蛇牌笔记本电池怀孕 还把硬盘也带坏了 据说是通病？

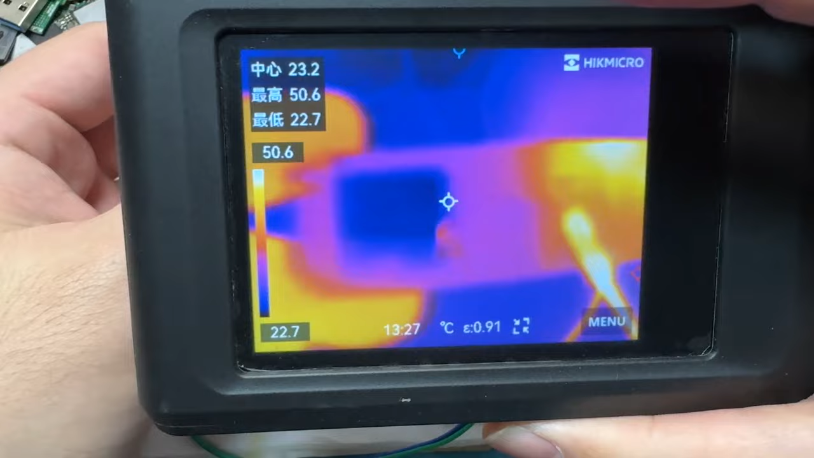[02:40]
On screen: spot 23.2°C, max 50.6°C, min 22.7°C
这发热的地方好像就在上面这一块啊这是哪里吗一个电容
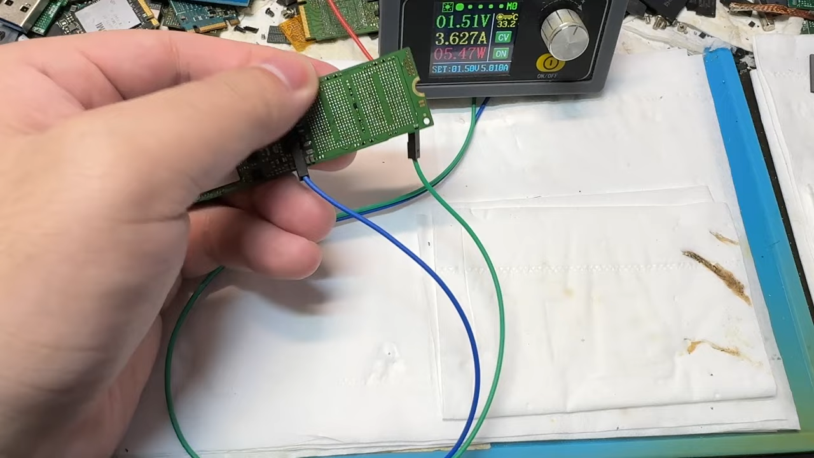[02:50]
但是我摸着这一个电容好像也不烫啊
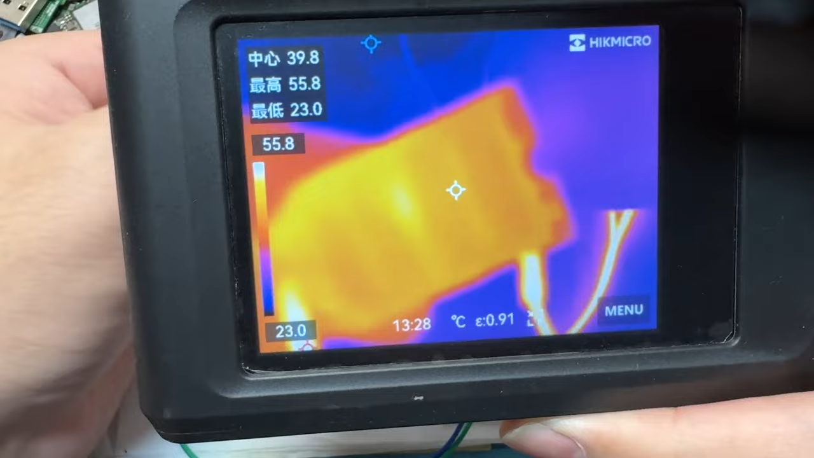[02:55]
On screen: spot 39.8°C, max 55.8°C, min 23.0°C, scale top 55.8°C, scale bottom 23.0°C
刚才我摸了一圈发现是底板下面这里在发烫啊主控有一点温温的感觉并不是这些电容
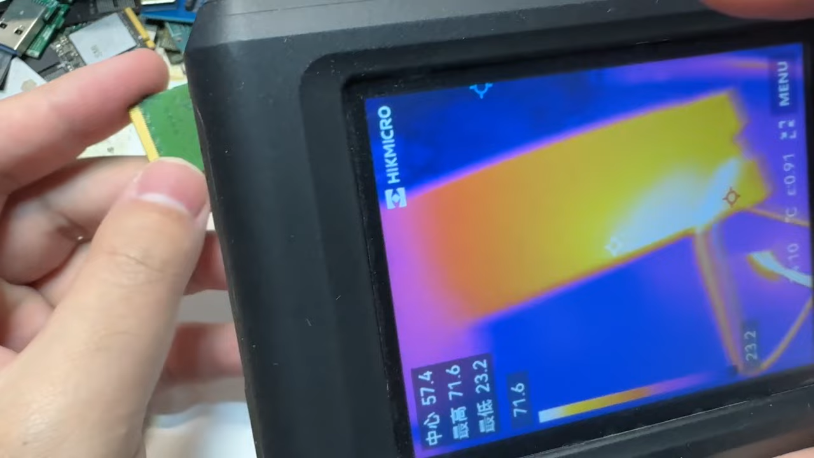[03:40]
很显然这个硬盘就是板层之间短路了这个硬盘我之前